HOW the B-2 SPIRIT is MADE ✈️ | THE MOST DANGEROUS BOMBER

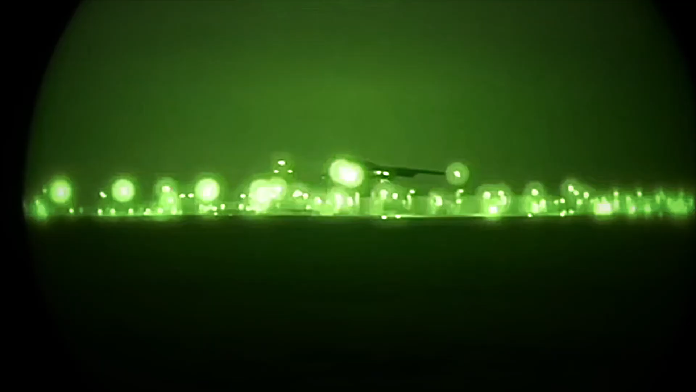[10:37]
When the spirit slowly departs its hangar and rolls down Whiteman's runway,